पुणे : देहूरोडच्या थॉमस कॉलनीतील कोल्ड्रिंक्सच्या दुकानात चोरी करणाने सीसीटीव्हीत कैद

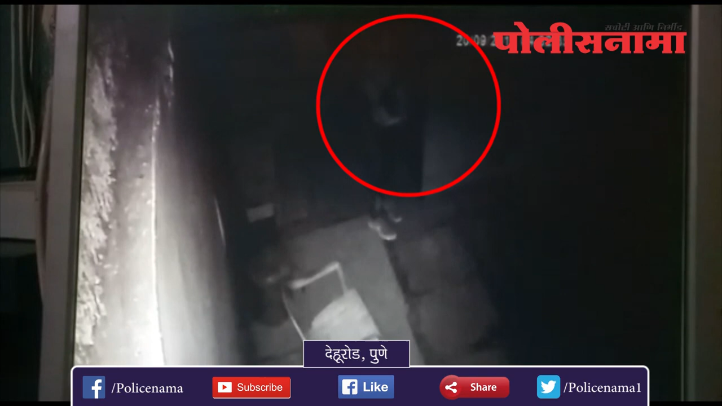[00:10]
दिहूरोड चा थोमस कॉल नी एथिल एनेच कोल ड्रिंग चा गोडाउनला मध्यरातरी चोर्टान नी डल्ला मारला हासरो प्रकार उगड की साला असुन चोर सिसीटीवी कैमेरात कई
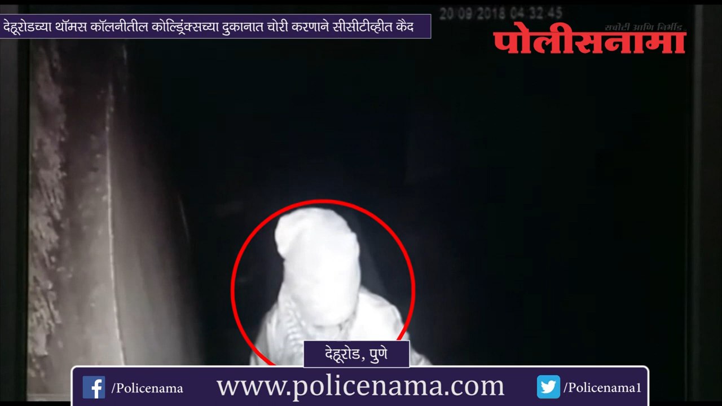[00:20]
जाले चोर्टान नी हजरो रुपायंचे कोल ड्रिंग मोबाइल तसे जरोकर लंपास के लिए